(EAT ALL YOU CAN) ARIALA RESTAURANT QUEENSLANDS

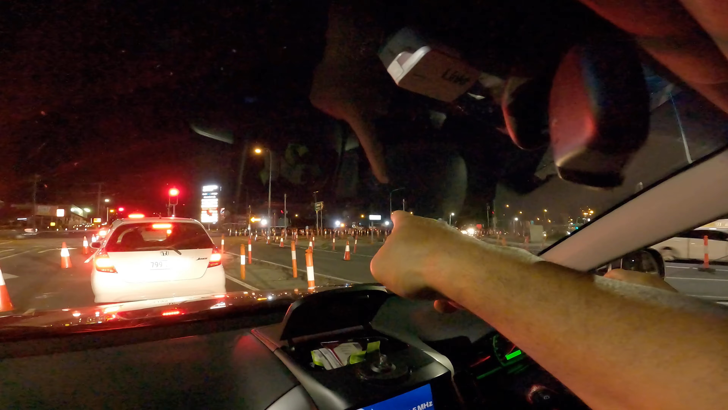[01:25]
Actually, we can see the restaurant we are going, Ariala. Yes, so but then there's a roadworks here.
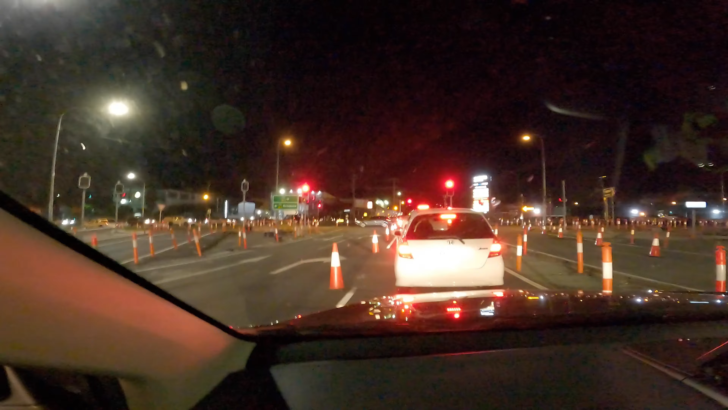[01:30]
As you can see, the lane is supposed to go straight, but there's some works they're doing some works here. So is there a turn over there? Maybe there's a turn. You keep to the left of the red light across the road, you know what I mean? Okay, so when we go there, we just... Yeah, you can just go straight into Lexington Road.